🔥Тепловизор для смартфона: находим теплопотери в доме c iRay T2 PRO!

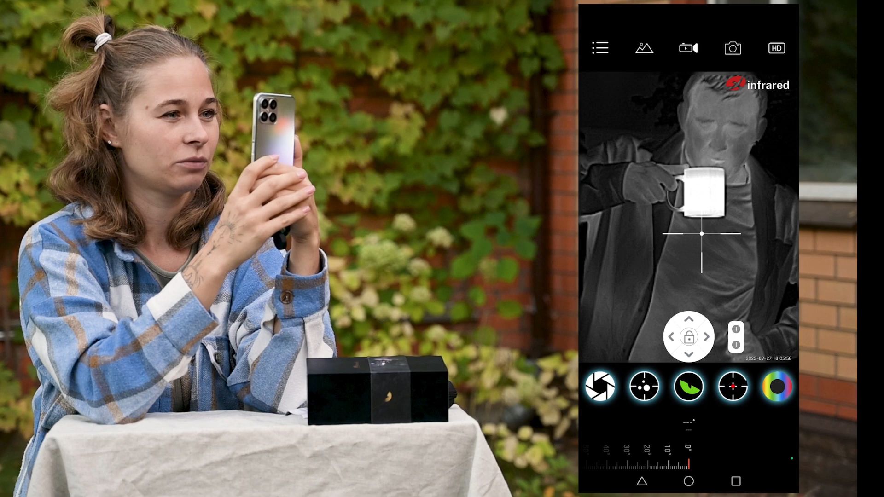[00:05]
Вот мы видим, Егор пьет чай. Кружка очень горячая. А может, не чай?
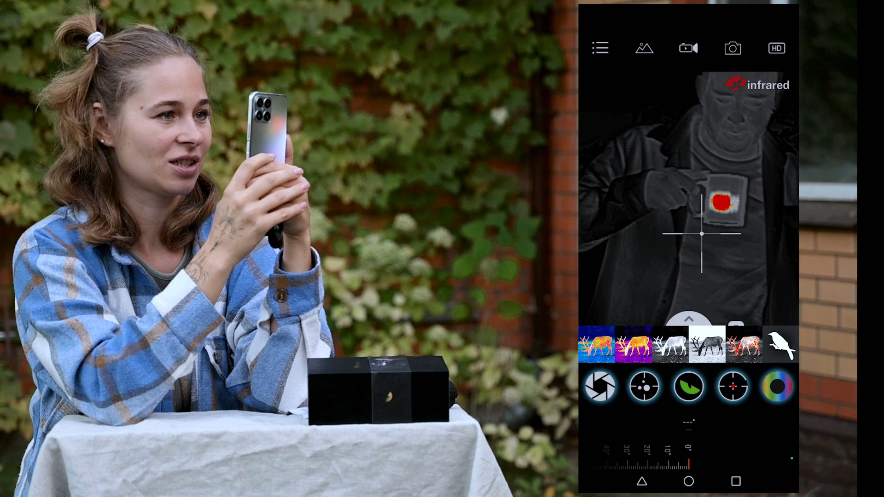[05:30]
Мы видим, в кружке пятно виднеется, прям такое горячее. Черный горячий.
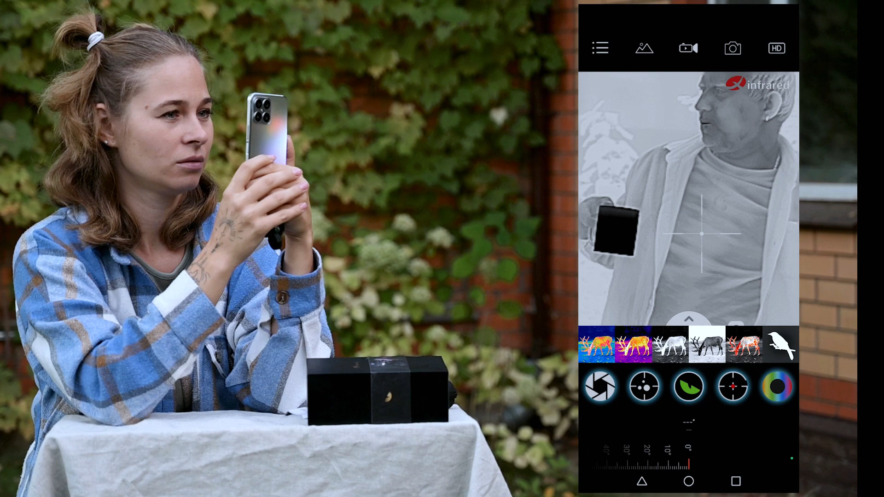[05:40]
Здесь прям очень хорошо видно, что кружка горячая. Белый горячий. Железный.
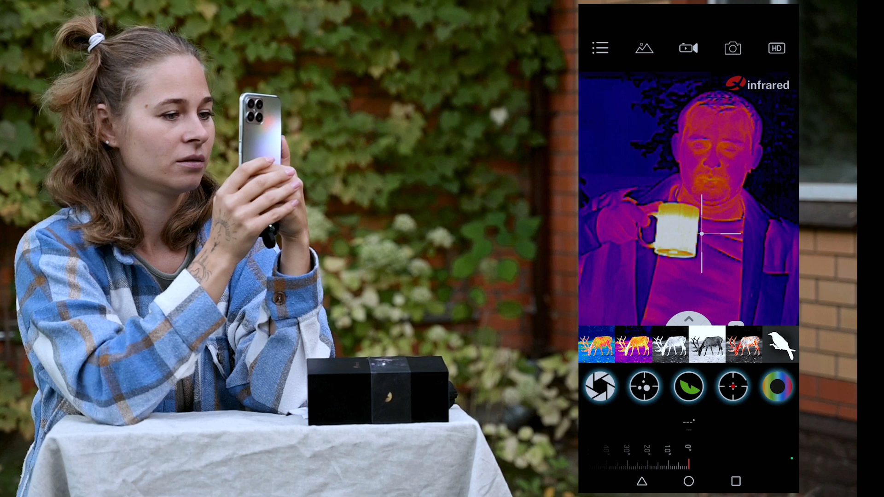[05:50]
И режим слияния. Вот такой вот интересный режим. Егор весь зеленый.
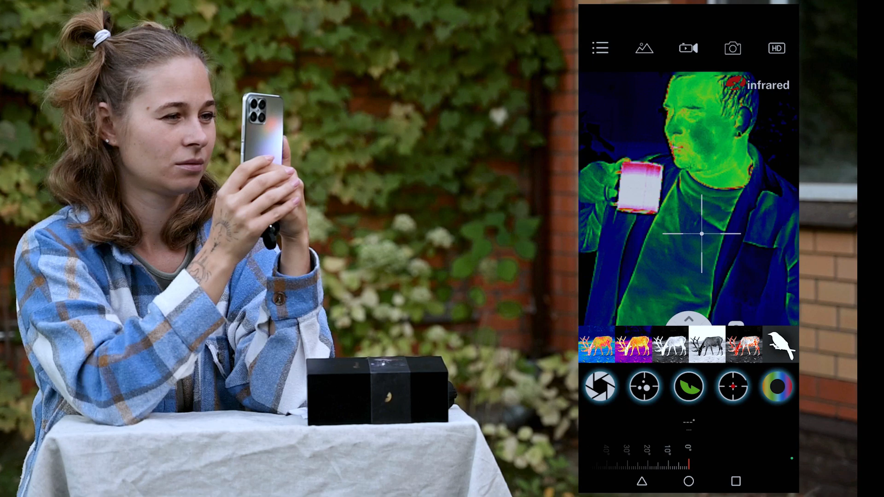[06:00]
Ну, собственно, это что касается палитр. Здесь можно даже прицельную сетку поставить. Вот, пожалуйста.
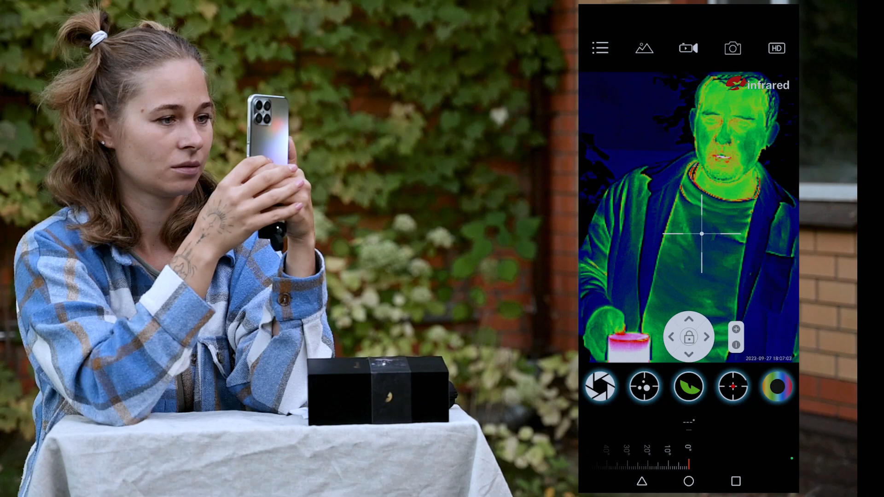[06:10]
Дальше. Вот такие всякие штучки.
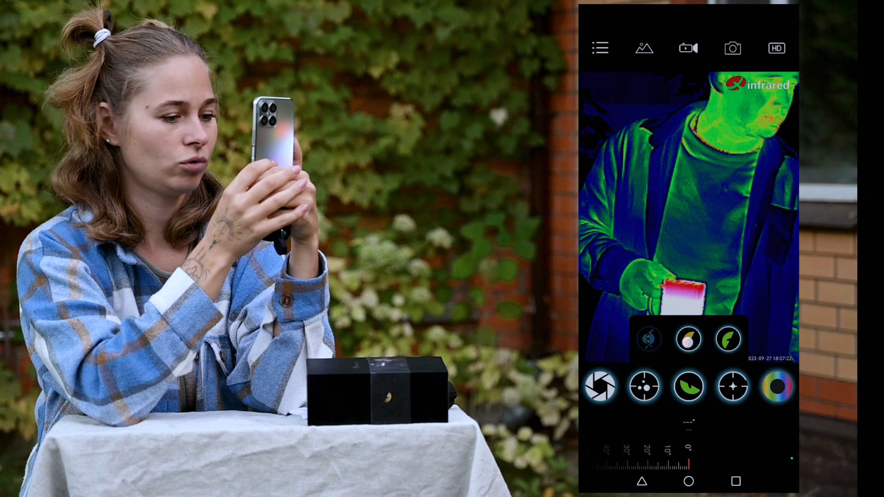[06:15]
Ах, вот он, режим ниндзя. Прикольно.
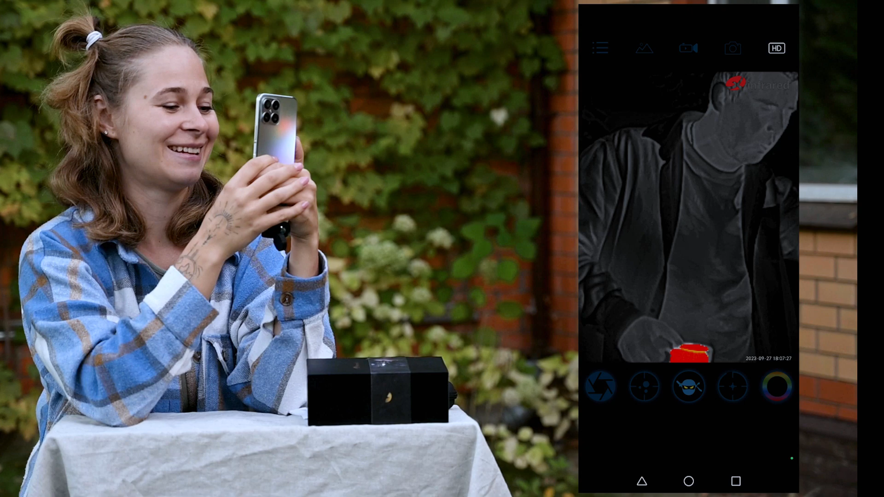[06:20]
Видно такое у кружки горячее красное пятно. Вернемся в обычный режим.
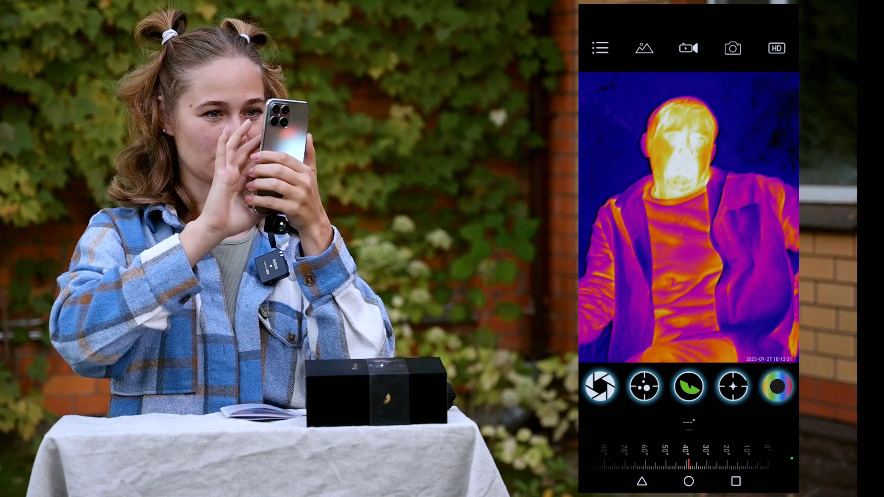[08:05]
В общем, у нас цифровое увеличение от начальной кратности 2 до 15.
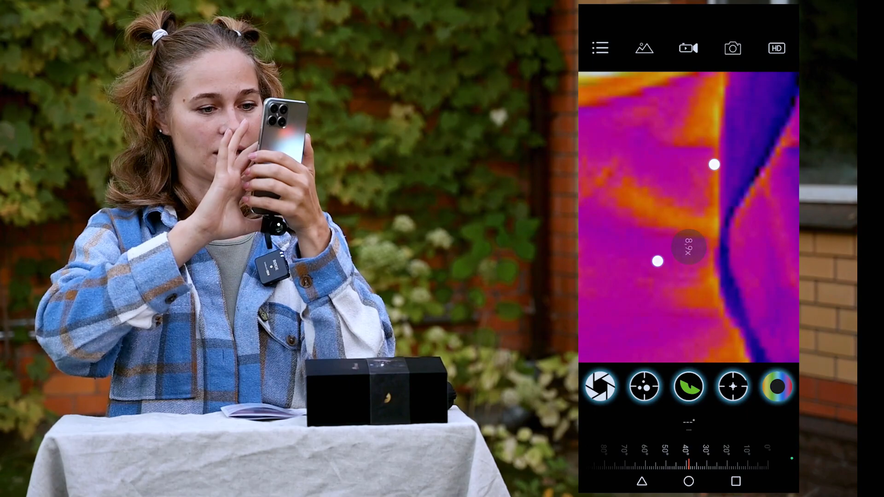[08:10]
Вот так. Ну что, переходим к самой, наверное, интересной части. Как и говорили, мы будем проверять,